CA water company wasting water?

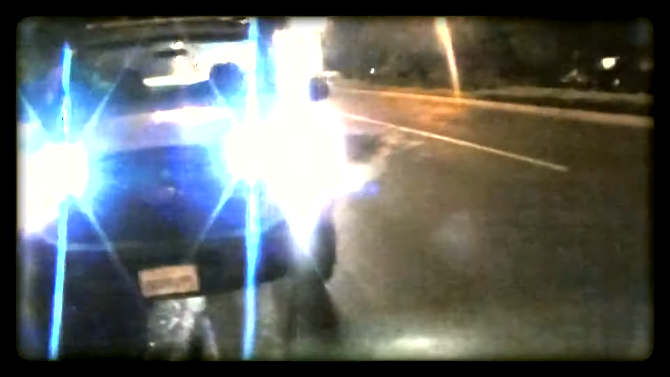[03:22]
So they got more set up down the street, and I don't know why they're really doing this. Just wasting water.